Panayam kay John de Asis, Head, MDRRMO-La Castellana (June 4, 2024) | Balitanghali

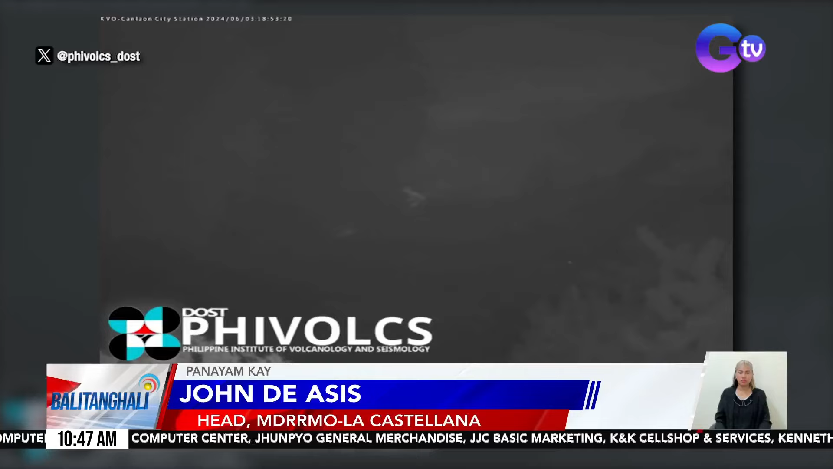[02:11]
So it will take weeks pa siguro until months na pag level 2. We don't know. So we're still waiting for the update from the FIVOX office. Pero so far, sir, sa ngayon, wala pa namang ilan na mga pagputok, isa pa lamang pa rin ang naitatala natin? Yes po. Isa po yung major eruption yung kahapon.
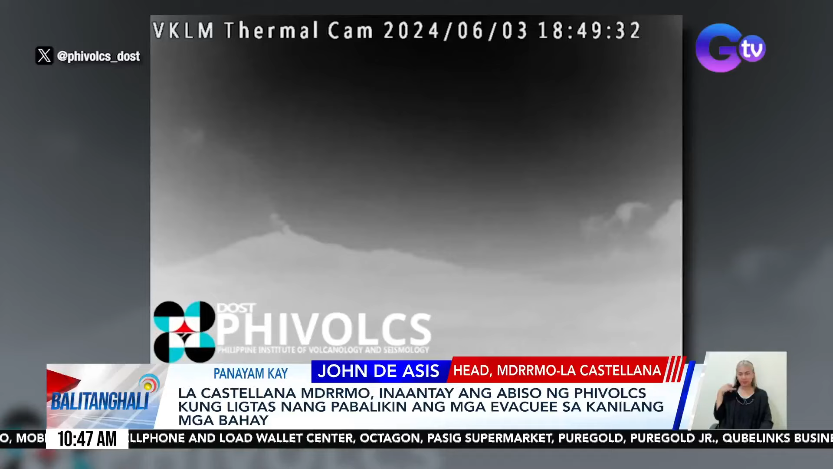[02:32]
And then, yung vent from the edifice or crater is visible na mayroong paring usok. May mga kailangan pa ho ba o panawagan po mula naman sa inyo dyan para sa ating gobyerno at sa ilang mga kababayan po natin naisin makibahagi at makitulong po sa inyo?